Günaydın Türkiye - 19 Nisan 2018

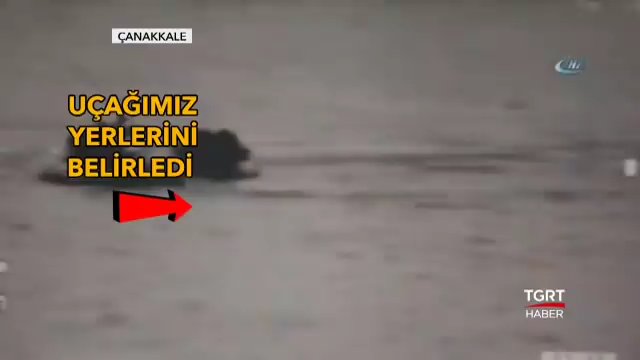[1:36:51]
Uçağımız tespit etti. Sahil güvenlik ekibi ölüm yolculuğunda faciayı önledi.